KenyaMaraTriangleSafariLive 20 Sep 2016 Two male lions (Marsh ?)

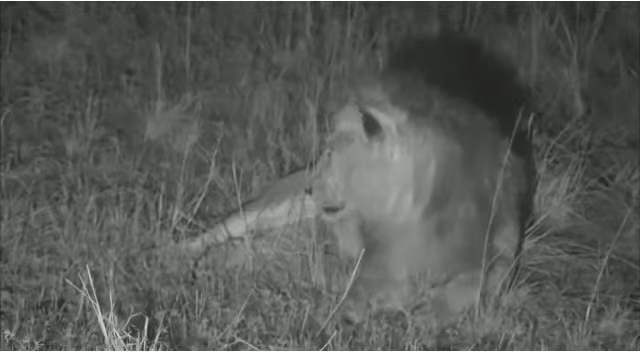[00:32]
We're just getting to grips with that. But if you look at this chap, there we are. There is a lion called Scar in this coalition, apparently.
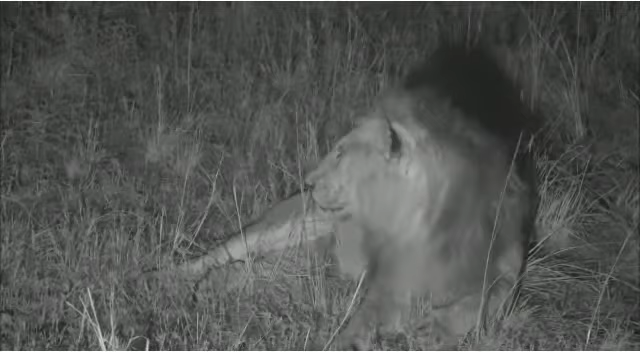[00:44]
That could be him. If that's not the same as Scarface, who that is inescapably not. He does have quite a few scars on his face. And just to reiterate, everyone, these lions are not moving around for exactly the same reason as the Nkuhumas aren't.
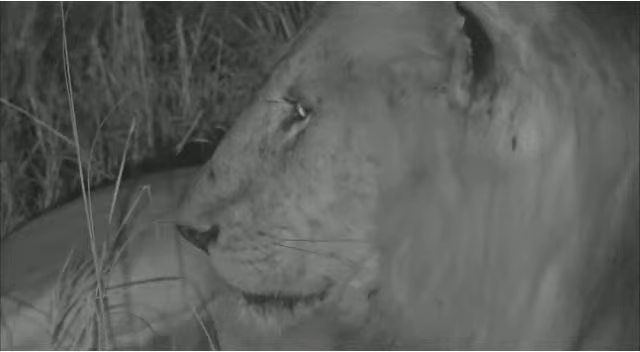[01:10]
They've just eaten too much. They're just like you are after a heavy Sunday lunch.
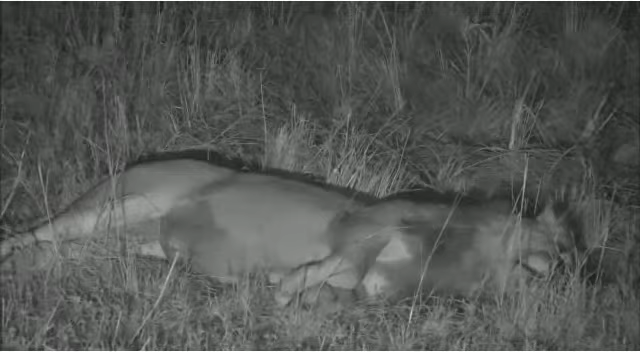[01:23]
Good night. Hello, Robin. Very good question from you about how a coalition knows where its boundaries are when they take over an area. Robin, I think it's largely from the smell of other lions. Just up ahead, John. Oh, you've got him. And what they do is they smell other lions. And that becomes the boundary. So if you take over territory.